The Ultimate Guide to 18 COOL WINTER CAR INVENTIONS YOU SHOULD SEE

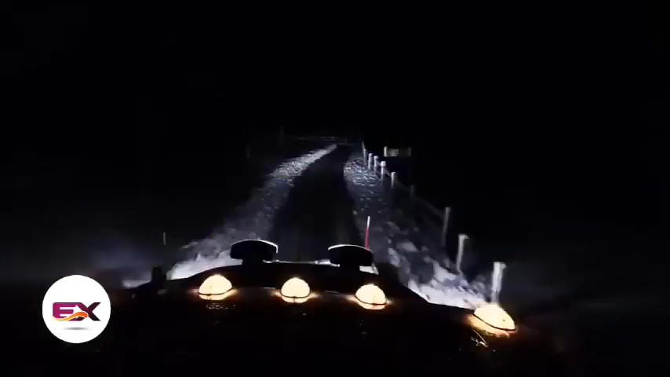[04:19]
the new storm seeker halogen headlights for instance they shine 35 percent brighter and 36 percent farther